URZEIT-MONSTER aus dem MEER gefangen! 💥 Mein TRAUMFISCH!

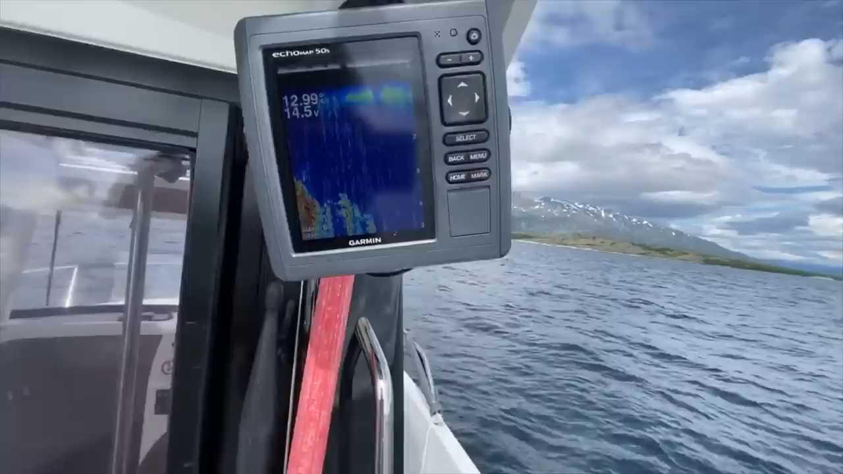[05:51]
Wir haben gerade Flachwasseralarm gehabt auf eigentlich 450 Meter, weil alles voll mit Köller ist. Ich bin gespannt, was jetzt gleich einschlagen wird. Ja. Bist du bereit?